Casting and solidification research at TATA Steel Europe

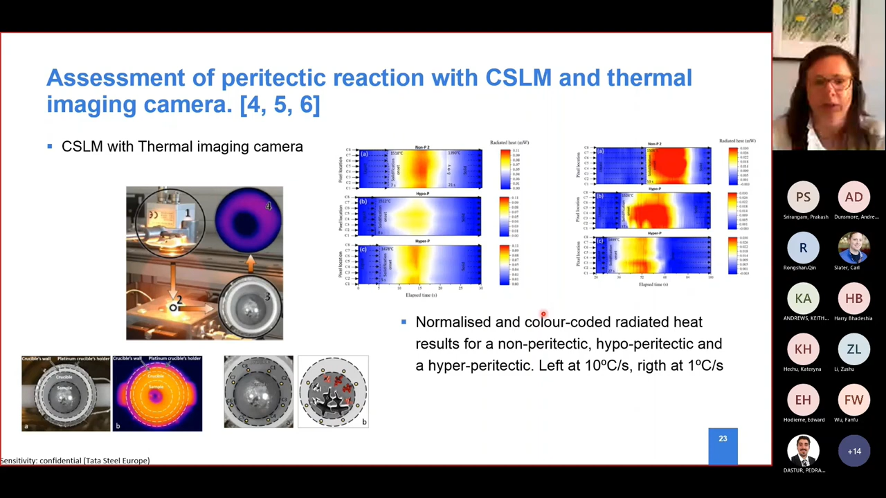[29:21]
With the thermal imaging camera, she could follow temperatures of the steels and shrinkage of the steels differences during solidification. Why is so important to understand that? Why is so important, particularly why we did focus on peritectic grays?